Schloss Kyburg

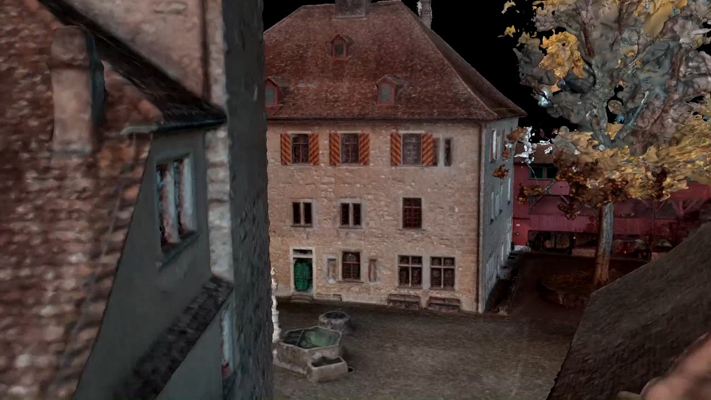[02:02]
Das sind eigentlich Fotos, die massstäblich sind und entsprechend auf dem Foto kann man dann Masse ausmessen, also bis zu einzelnen Steinen, die man sieht.